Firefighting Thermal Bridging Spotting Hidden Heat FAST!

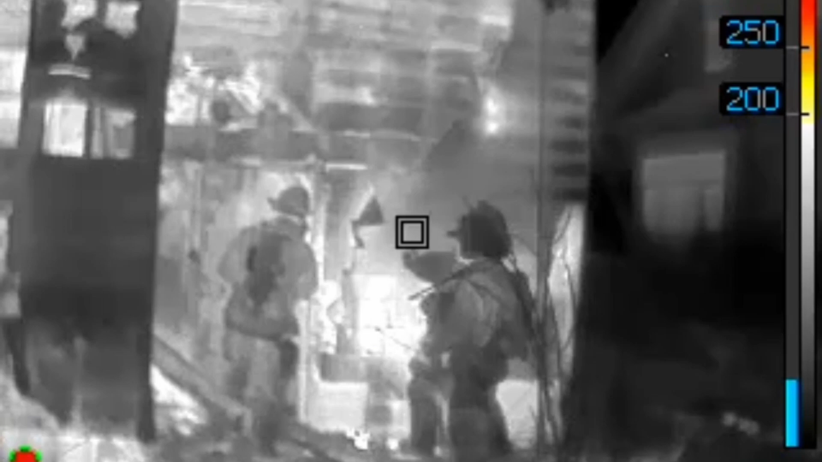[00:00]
Using a tick during size up? What can we learn? Check out when these firefighters are conducting overhaul.
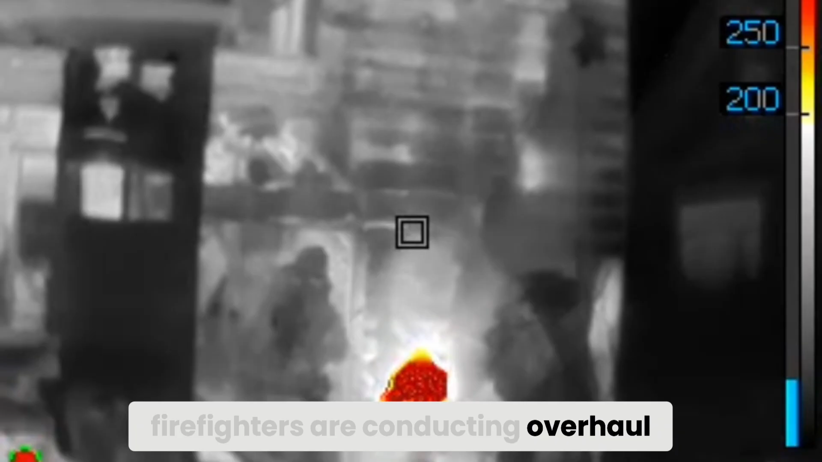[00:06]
In search and rescue mode in the FLIR K55, they see two non-uniform white patterns indicating thermal bridging.
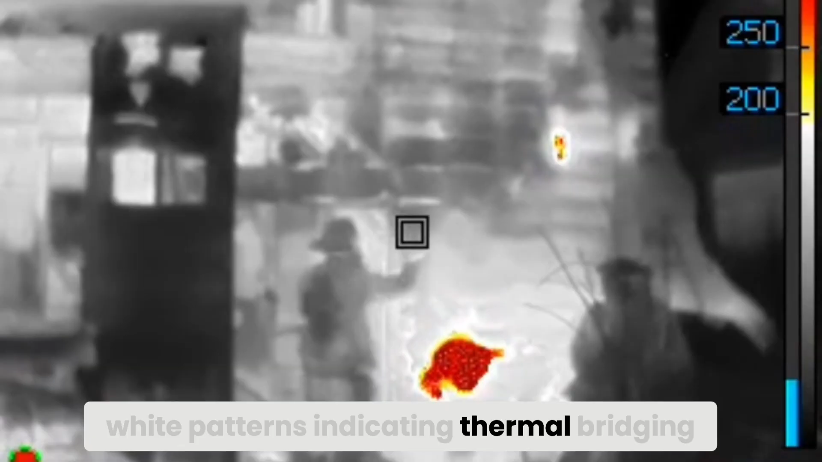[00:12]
They peel it back behind the aluminum siding and see heat behind it.
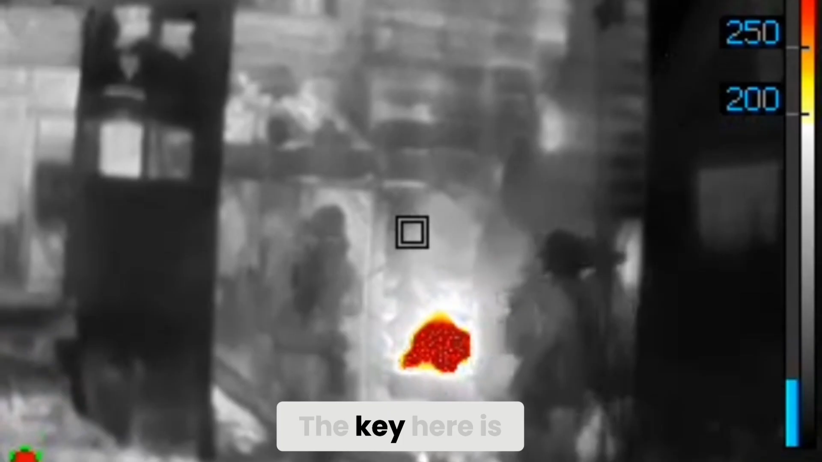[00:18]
The key here is that heat was evident before they pulled the siding back. It's called thermal bridging and recognizing non-uniform patterns.
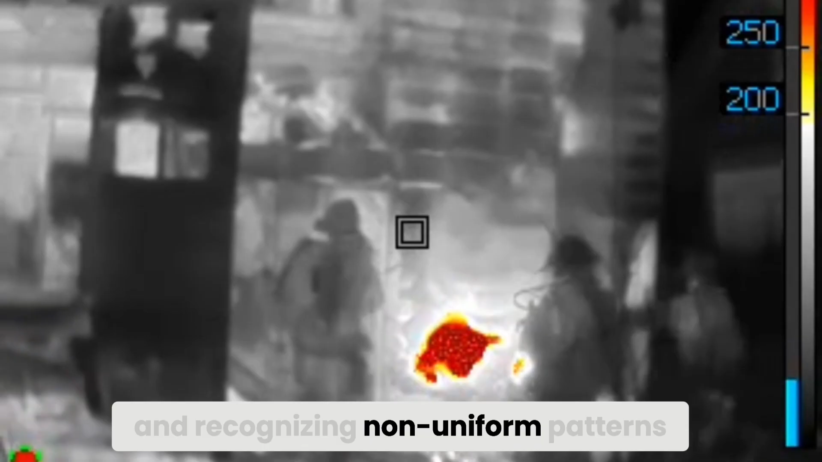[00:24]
These patterns indicate heat transfer that is not normal from normal heating.
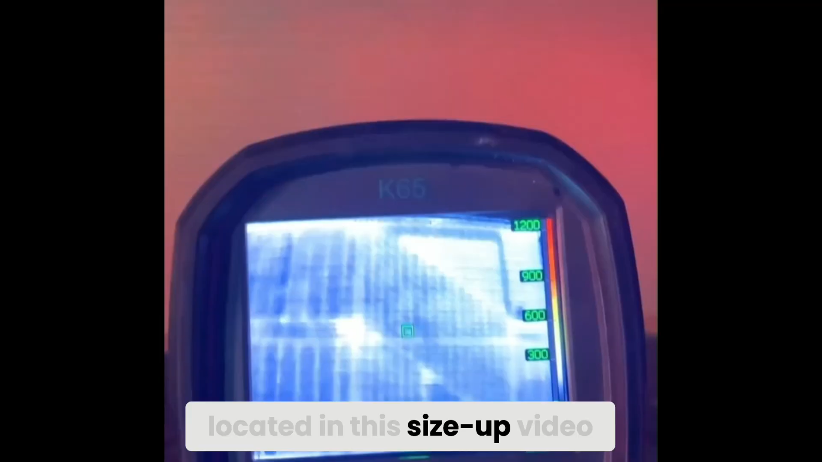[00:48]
In other areas where NIST has shown that you cannot see fire underneath a floor in their basement fire fire studies.
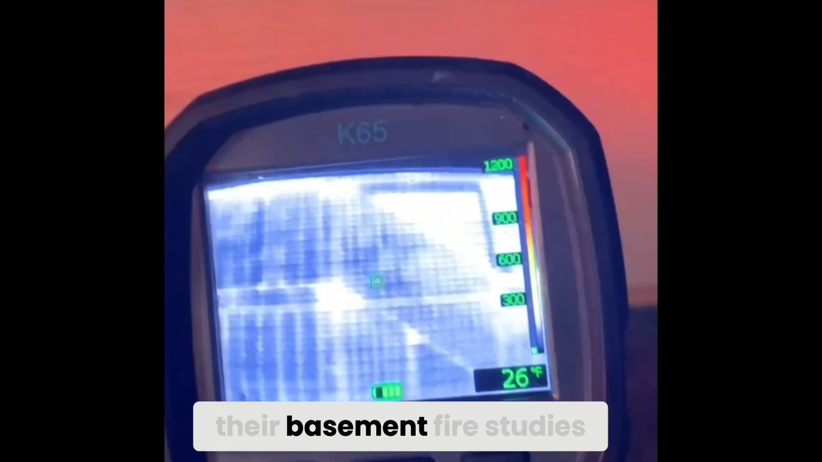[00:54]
These studies were not conducted in mobile homes or non-well
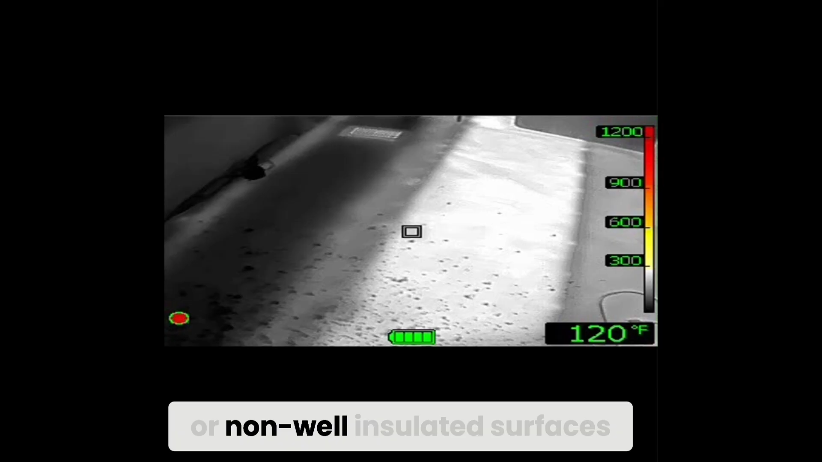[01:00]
On screen: spot 120°F
insulated surfaces such as this video where we can see heat transferring through this floor.
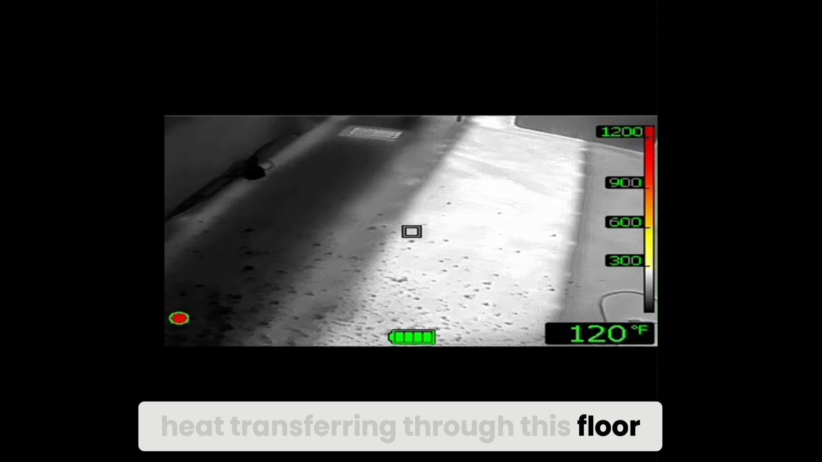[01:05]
On screen: spot 120°F
Always consider the surface and the context of what you can and can't see.